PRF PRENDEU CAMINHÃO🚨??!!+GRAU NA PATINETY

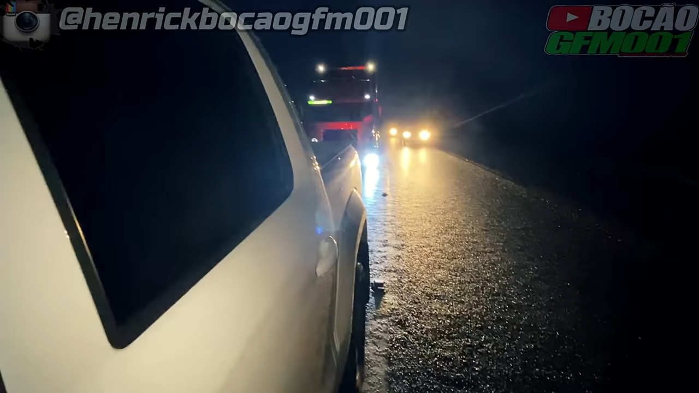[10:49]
vai. Tá tranquilo, agora mesmo nós vai. Tá secando o asfalto já. Falou? Não falou, então.